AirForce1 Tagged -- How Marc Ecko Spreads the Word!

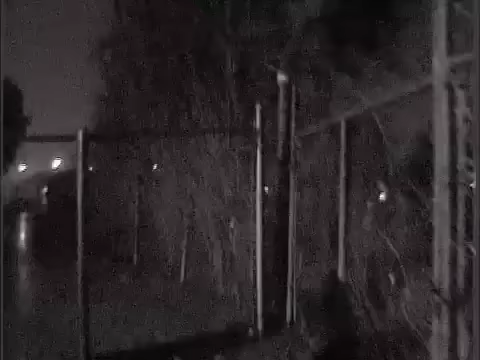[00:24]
And that's what looks like two people scaling a fence at Andrews Air Force Base.